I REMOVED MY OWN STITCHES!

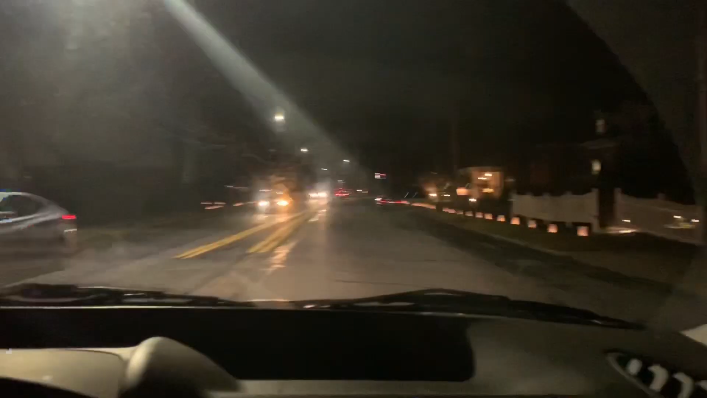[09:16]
All the streets are lined with these white paper bags filled with candles.
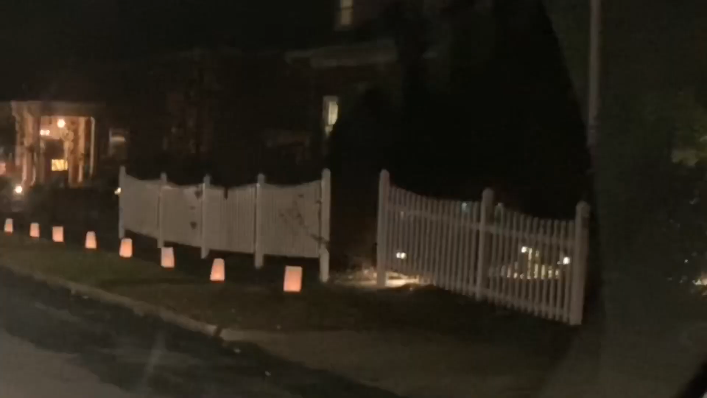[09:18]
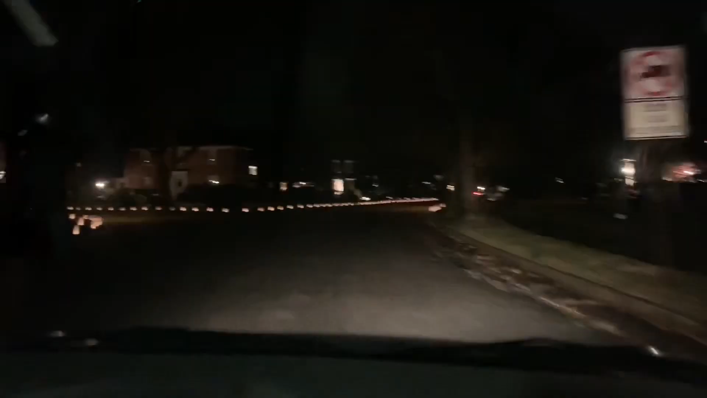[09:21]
Look at this one! Which one? This one? I don't know. Let's go this way. You see them? Wow, look at down there. Oh my goodness, the whole street. It's so pretty. That is so cool. I want to do it.